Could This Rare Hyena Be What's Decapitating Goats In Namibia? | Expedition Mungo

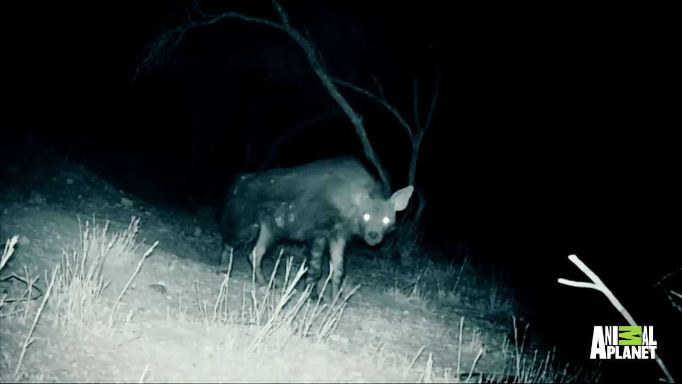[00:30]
This is the world's rarest hyena, the elusive brown hyena, a creature people in the villages seldom see. And unlike the spotted hyena, this beast is covered in long, dark hair.
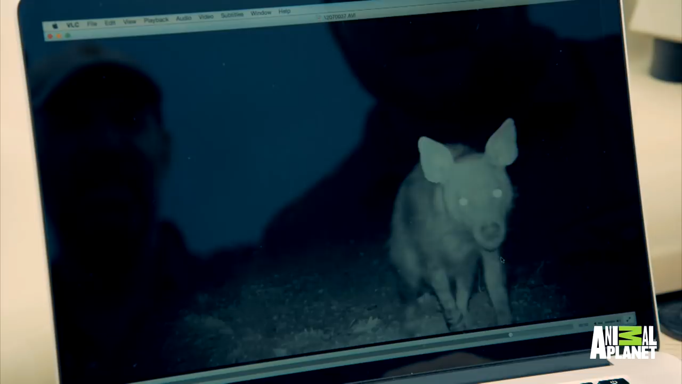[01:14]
And I believe this creature solves the mystery. When you look at the goats with no heads, I believe that the hyena, probably the brown hyena, could be the culprit.
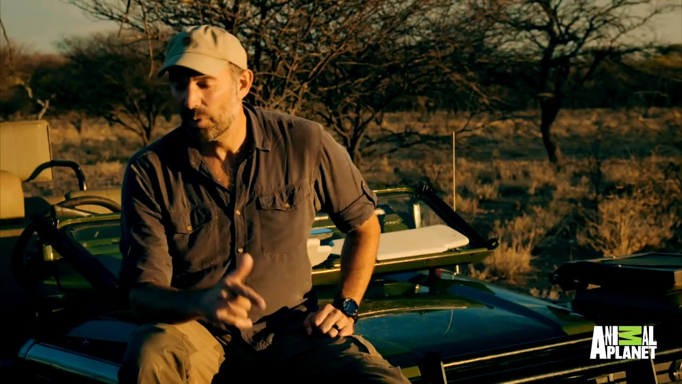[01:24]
A brown hyena's jaws can open wide enough to engulf a goat's head and crack it open to get at the brain, a highly nutritious meal that means it will leave the rest of the body behind.
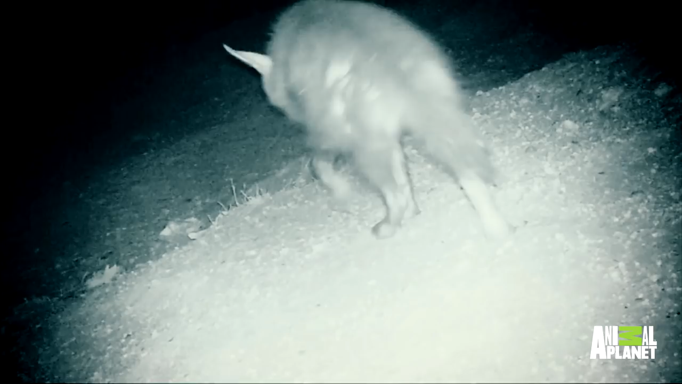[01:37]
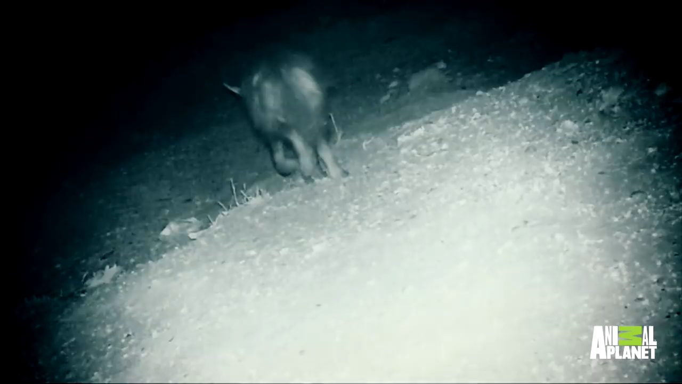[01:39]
And its appearance is very close to what witnesses report.
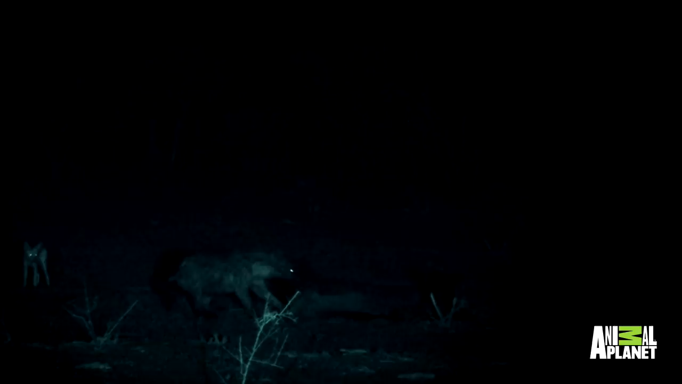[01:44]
They are not aggressive hunters like their spotted cousins, and they don't attack humans. That's why I don't think that it was a brown hyena that attacked Martin.